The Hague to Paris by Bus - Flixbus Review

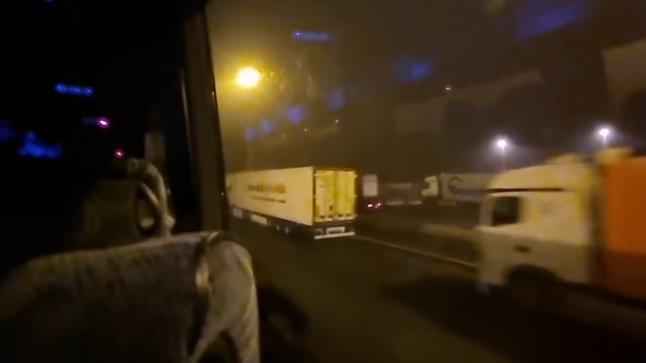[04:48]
We traveled through a long and cold autumn night and it was daylight by the time we got to the city of Paris